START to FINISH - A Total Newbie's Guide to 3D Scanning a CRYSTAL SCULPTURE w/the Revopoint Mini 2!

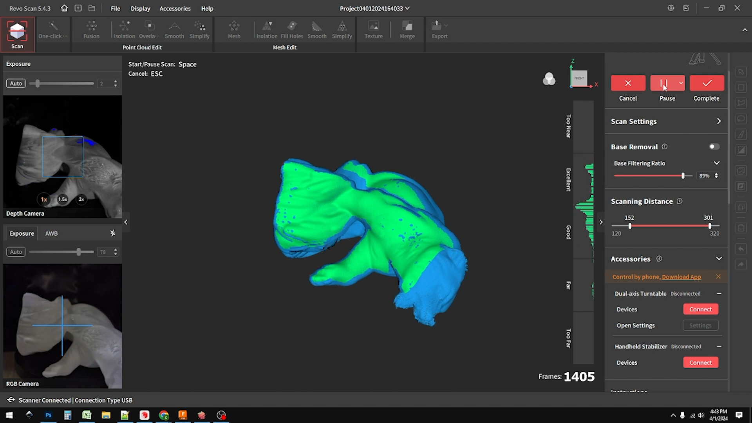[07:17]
No problem. So far, this software is absolutely user friendly.
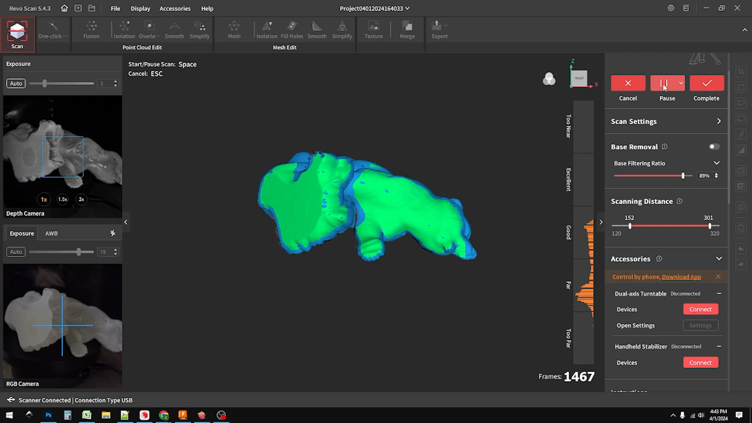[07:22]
So we're just going to let it go ahead and complete a couple passes here, just do a little bit of extra spinning and more data is always appreciated.
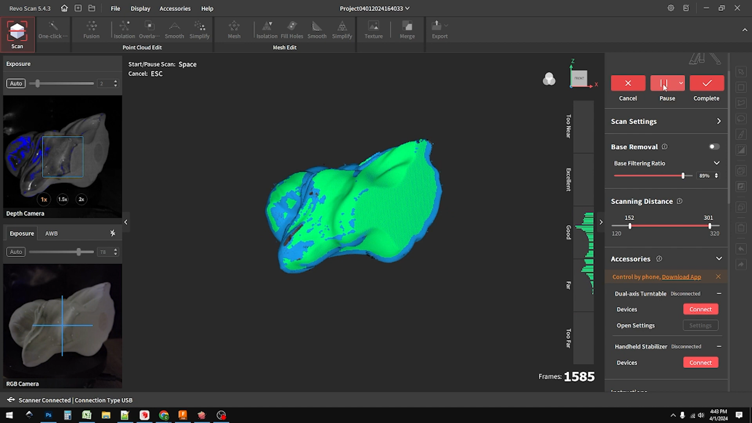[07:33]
But then here coming up in just a second is where I actually pick up the camera and adjust it and
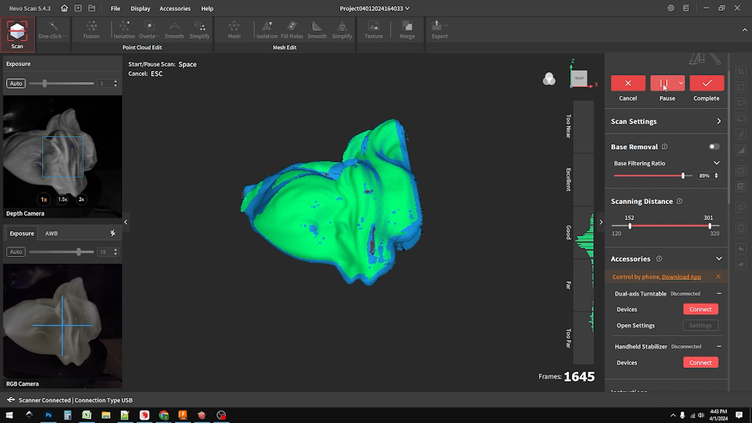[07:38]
start to move it around a little bit.
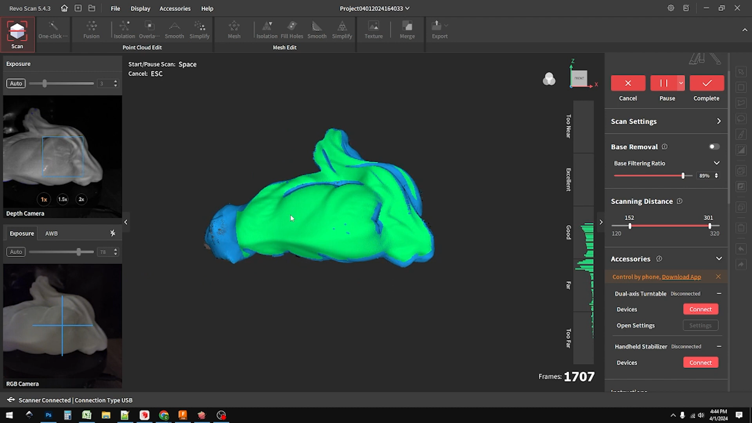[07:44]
And you can actually play with the model and rotate it around and see different angles, basically give yourself an idea of what you need to be fixing.
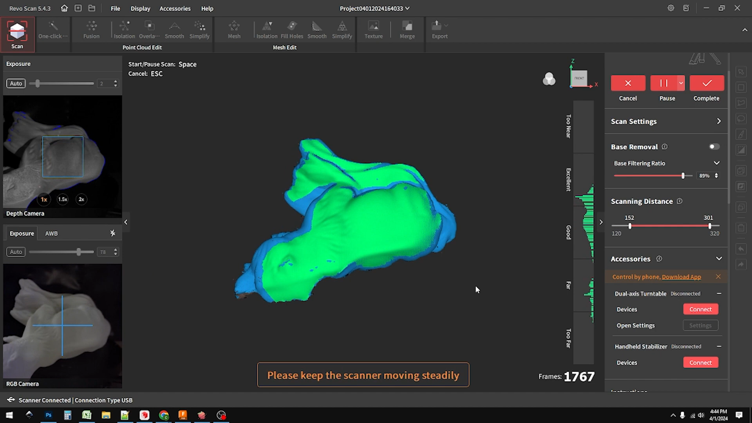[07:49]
Okay, here's where I start moving the scan around because I'm an idiot and I'm aiming it down.
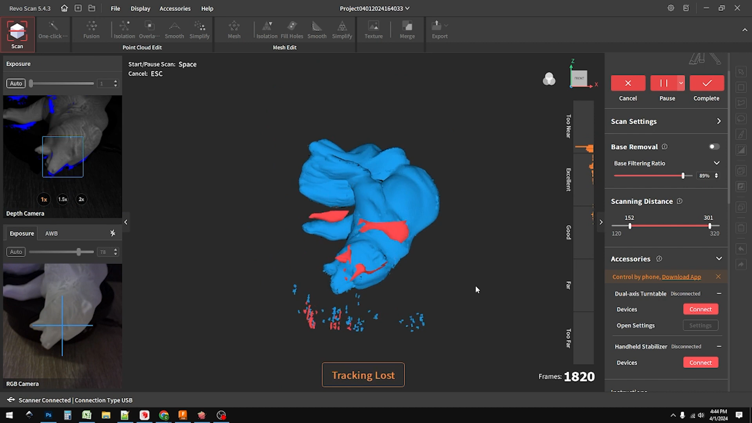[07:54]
And now look at that. Now I got a bunch of trash in the screen. That's just wonderful.
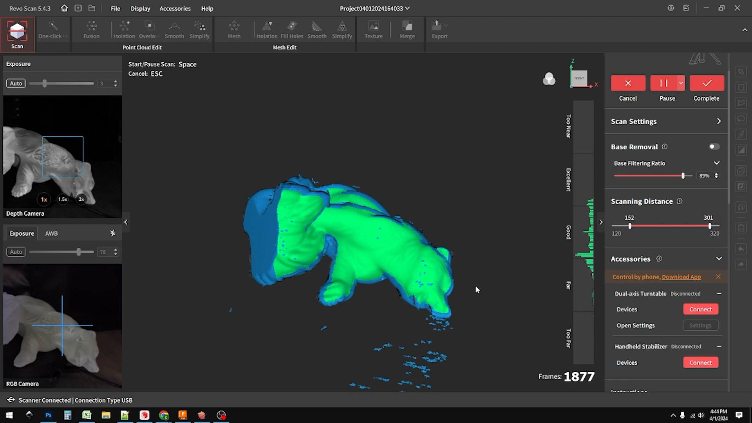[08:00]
Gotta love that. But you know what, it's actually not going to be that big of a deal.
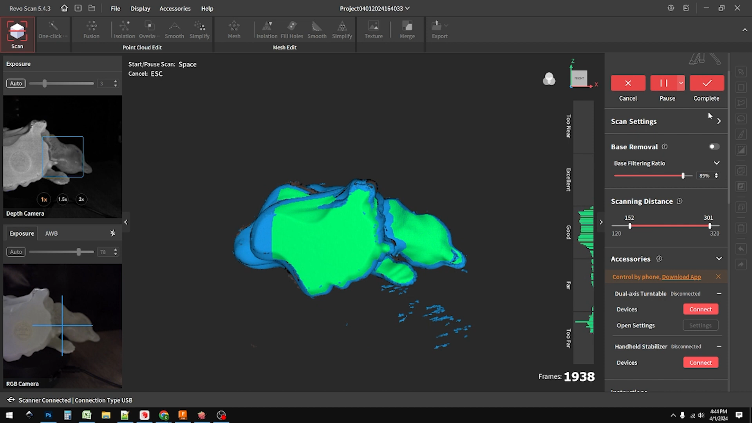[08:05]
So I think I got enough data here. I'm going to go ahead at this point and just hit complete.
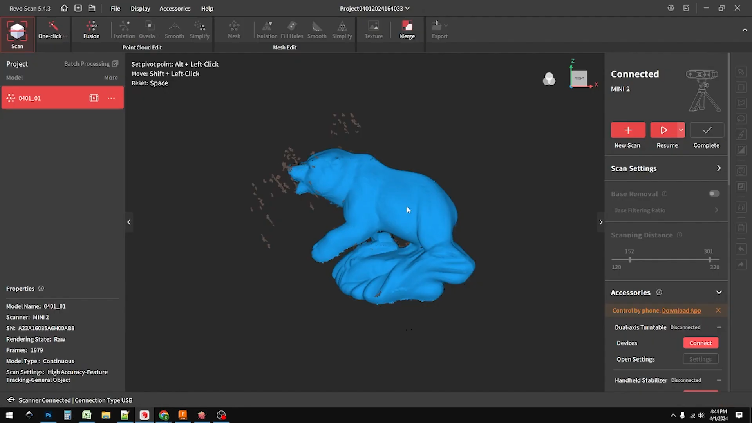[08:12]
And we're going to actually see the actual point cloud here,
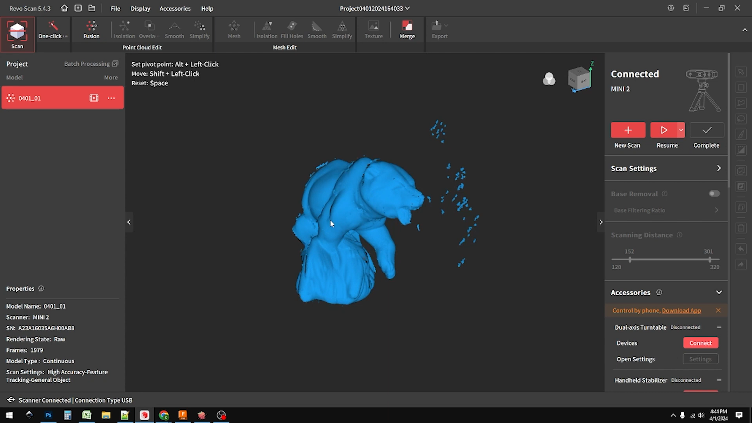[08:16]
some several thousand frames of data.
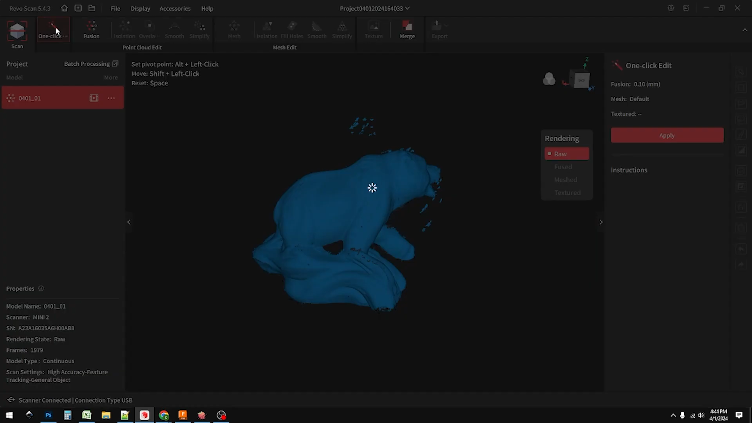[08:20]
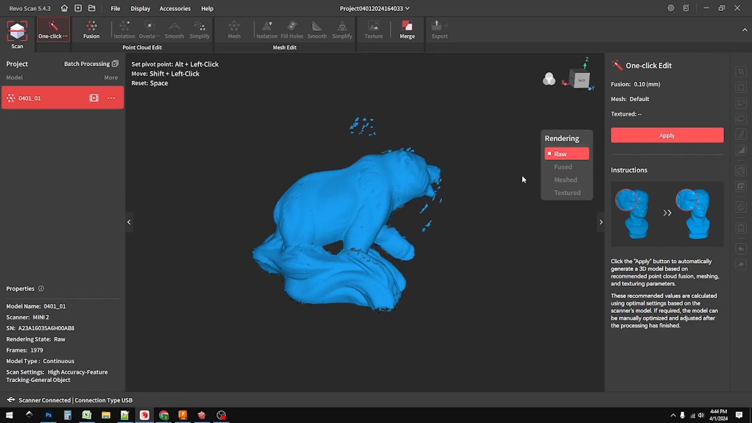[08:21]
And all I got to do is hit one click and apply. Now, this is going to take a minute. So I'm going to go ahead and pause this and cut out a bunch of time that this took. And then we'll come back in just a second. And I will show you some more. Right now, if you notice on my on my clock down the bottom corner, I think it's like 445 when I do this. But anyways, this took about maybe five, 10 minutes.